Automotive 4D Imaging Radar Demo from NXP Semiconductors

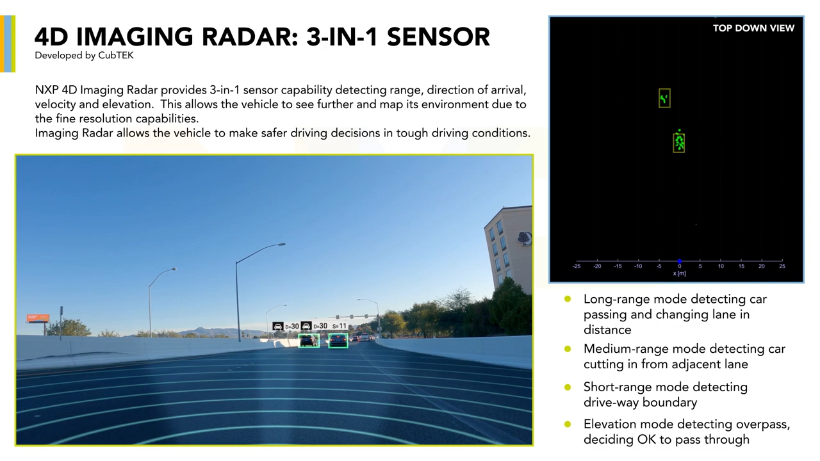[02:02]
power to process different modes simultaneously one of the next
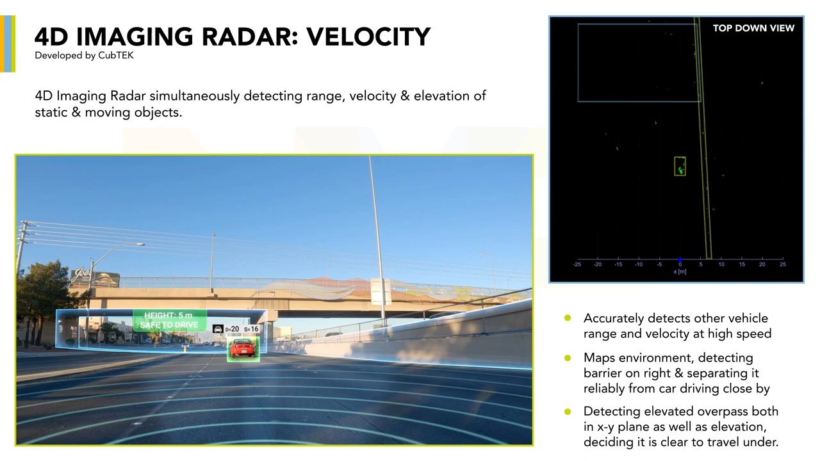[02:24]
adaptive cruise control or for making safe driving decisions associated with route planning another key parameter that is measured is azimuth angle this measurement describes how far
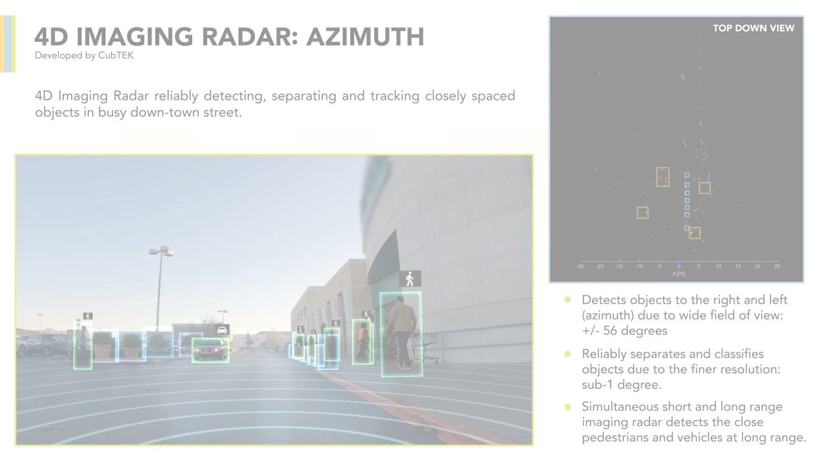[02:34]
to the right or to the left a detected object lies from the center line of the radar
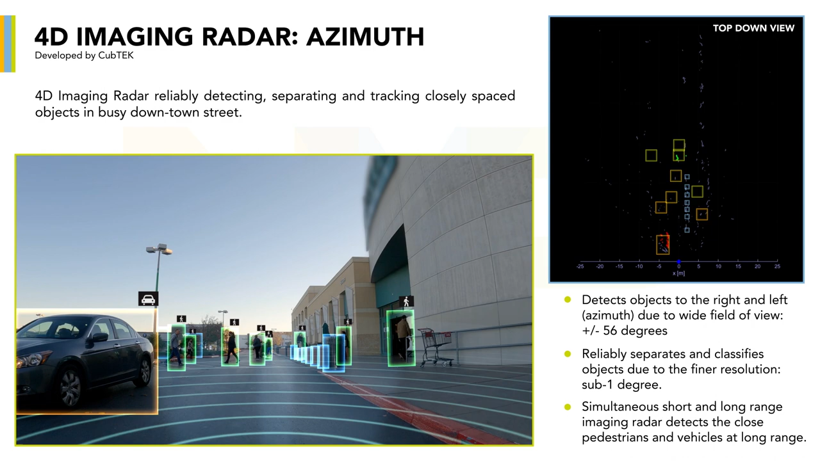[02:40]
when multiple objects are in close proximity to one another imaging radar provides sub one degree azimuth resolution so that these objects can
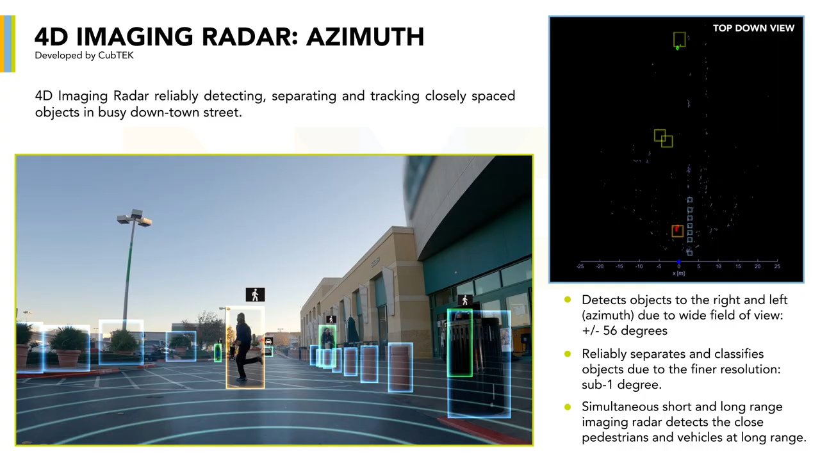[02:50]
be separated from one another the final dimension is elevation angle
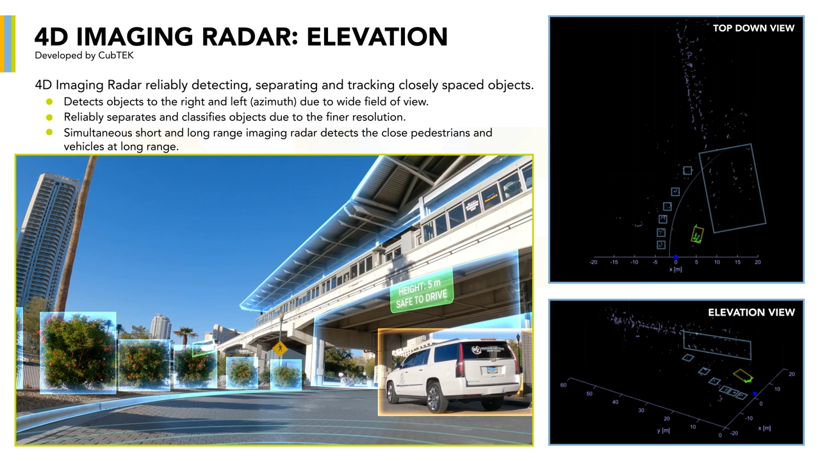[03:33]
all four dimensions taken together allow the radar to expertly map the scene in front of it this information can then be used to alert the driver of the vehicle so safe driving decisions can be made today